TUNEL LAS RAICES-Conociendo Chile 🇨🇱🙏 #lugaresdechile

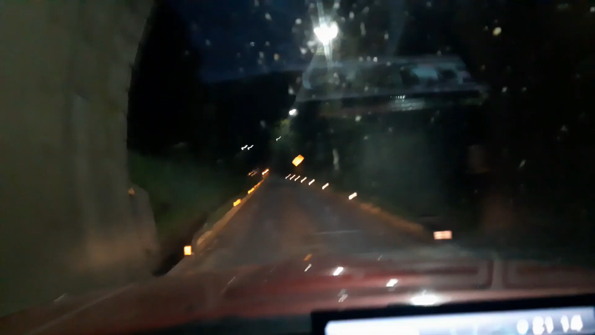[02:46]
dejándolo en su estado actual, totalmente pavimentado, con luminarias en su interior y semáforos a la entrada.